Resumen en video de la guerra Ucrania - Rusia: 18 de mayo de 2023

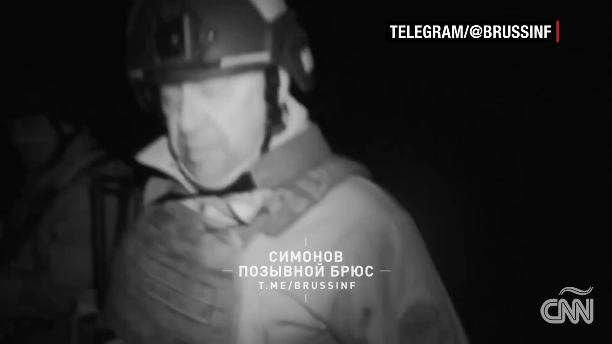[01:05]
El líder mercenario de Wagner, Yevgeny Prigozhin, divulga un video que pretende mostrar que él está en la ciudad.
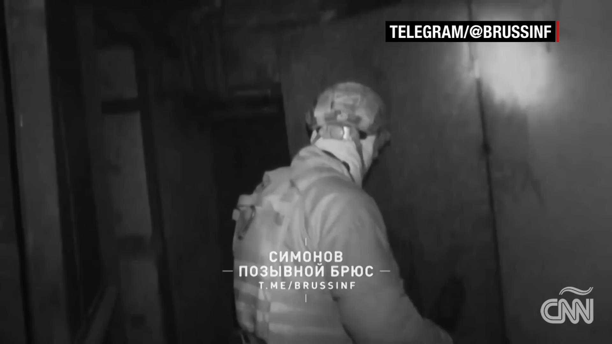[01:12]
Muestra una poco característica compasión por un presunto